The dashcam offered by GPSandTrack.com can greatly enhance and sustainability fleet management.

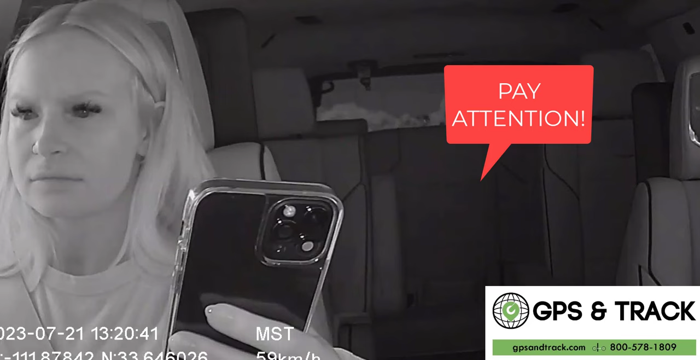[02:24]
speeds, if they're on the phone, potential violations, where they are, what's going on in the cab, and more importantly, what's going on in front of them.